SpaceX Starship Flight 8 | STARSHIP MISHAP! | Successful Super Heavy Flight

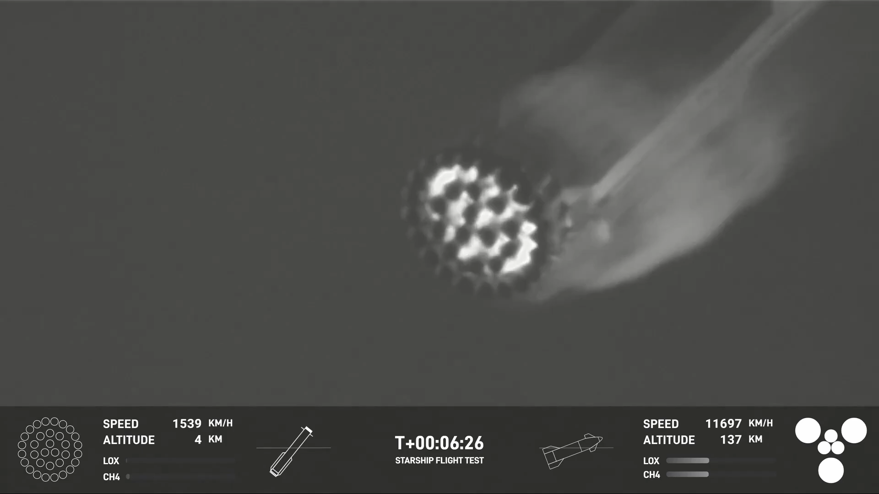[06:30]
Precision landing At the launch site Once again We're going to Ignite first The center 13 engines We should see That coming up Here momentarily Engines in startup